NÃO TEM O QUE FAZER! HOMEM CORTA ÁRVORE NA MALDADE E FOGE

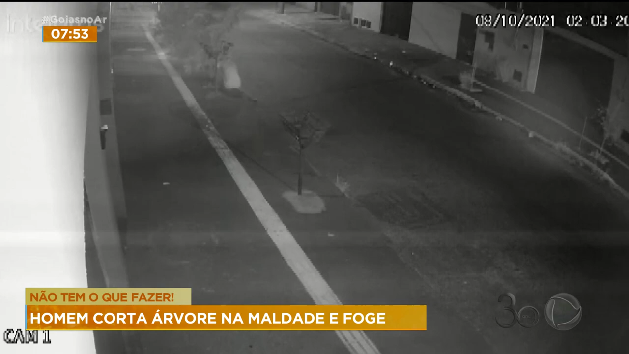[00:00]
As imagens foram registradas por essas câmeras de segurança que ficam ao lado da casa da Lilian. Nessa cena, é possível ver quando o homem se aproxima da árvore. Ele anda de um lado para o outro e espera um carro se aproximar. Assim que o veículo chega perto, o homem, que parece estar com um facão na mão, se abaixa e corta a árvore bem no tronco. Em seguida, é possível ver o homem correndo em direção ao veículo. Ele entra e vai embora.